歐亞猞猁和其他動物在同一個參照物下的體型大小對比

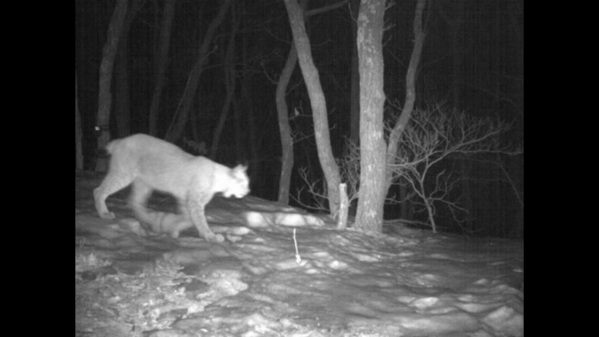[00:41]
它在体型的长度上比欧亚舍利更长但是似乎呢,这个舍利的身高更高一些我们最后呢,